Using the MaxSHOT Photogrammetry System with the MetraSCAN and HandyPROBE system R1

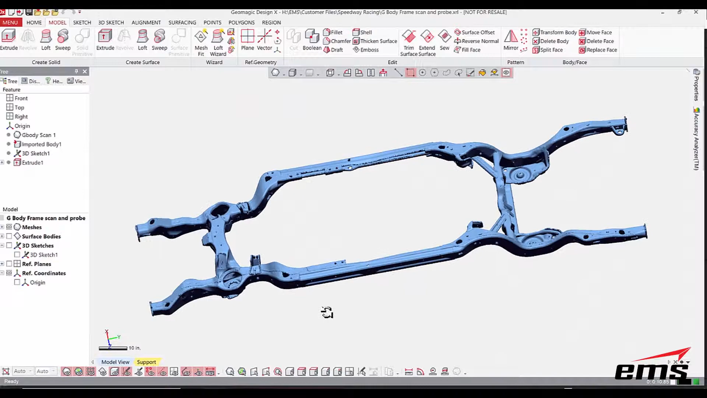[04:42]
the entire car frame now the only challenge with 3d scanning a part like this is
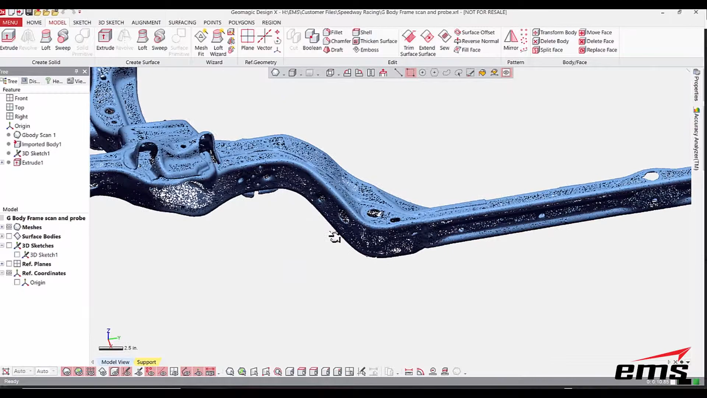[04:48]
it's very thin walled and when you have a thin walled part it's hard to pick up the holes and this
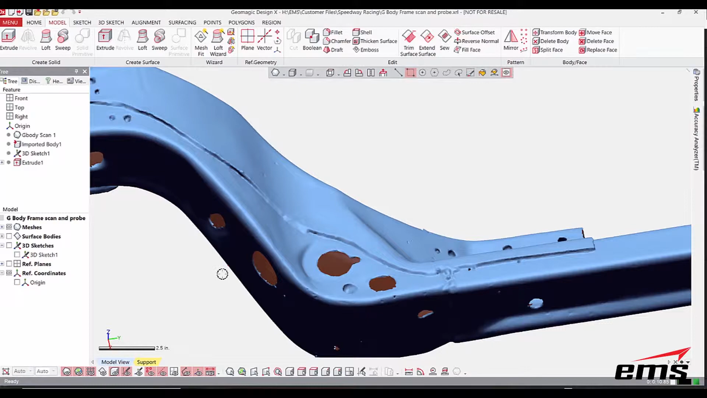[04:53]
is there's a lot of holes on this part basically there's no side wall because the metal is so thin
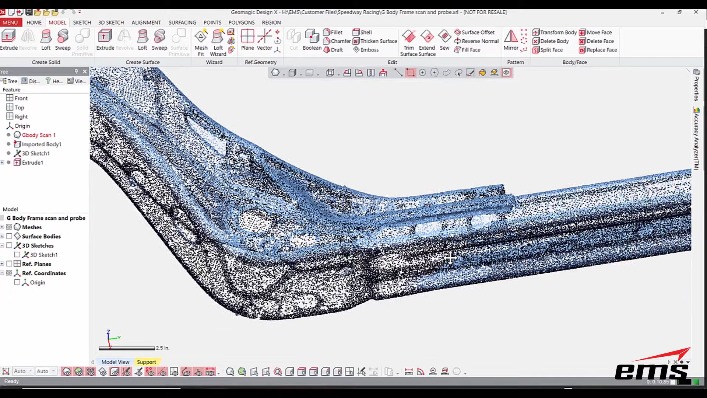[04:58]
it makes it very difficult so whether you're doing reverse engineering or inspection 3d
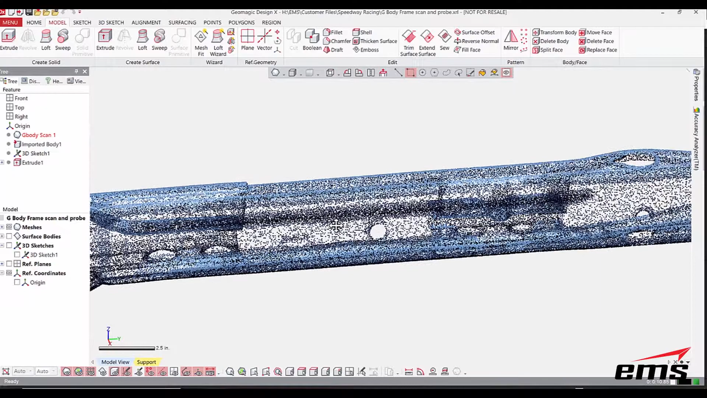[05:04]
scanning thin metal like this was holes is a real challenge so this